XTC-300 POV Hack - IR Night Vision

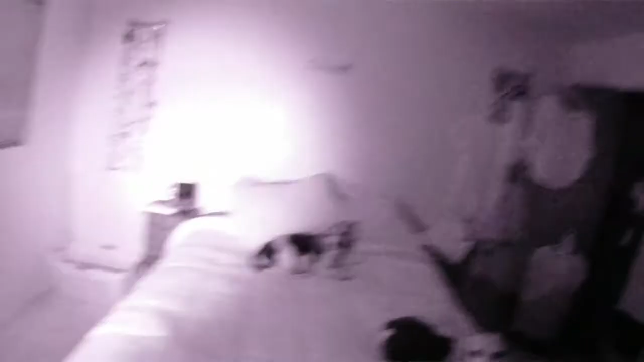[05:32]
how well it works and uh for the human eye you can't
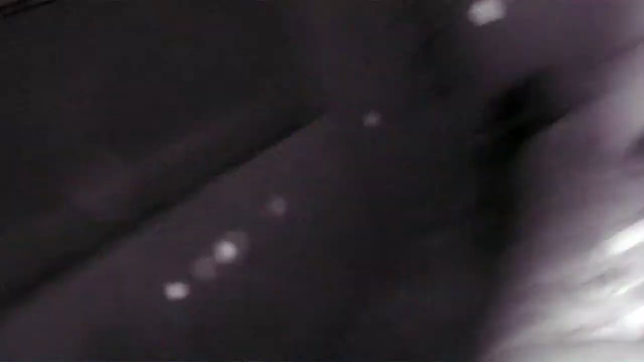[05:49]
see the infrared light probably already know that
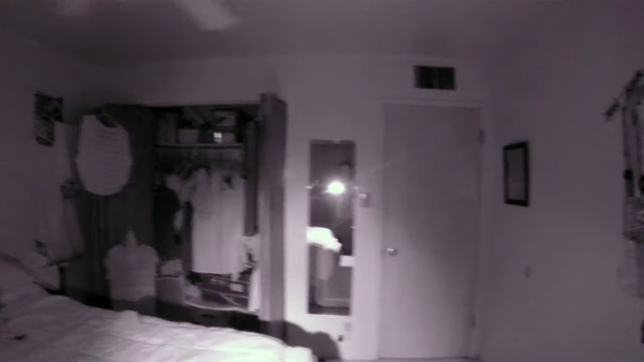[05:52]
but the camera should be picking it up and we'll see the results when we look at the recording
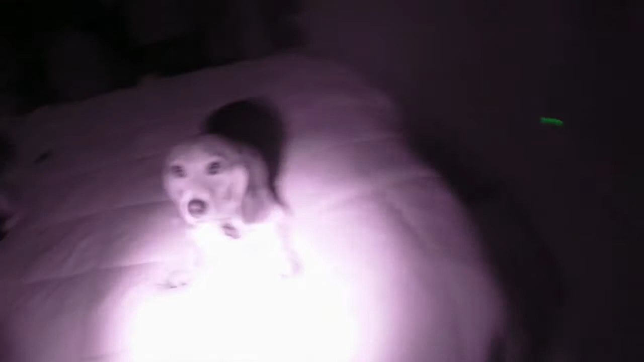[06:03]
like what are you doing all right turn the infrared off come back to what it looks like opening the door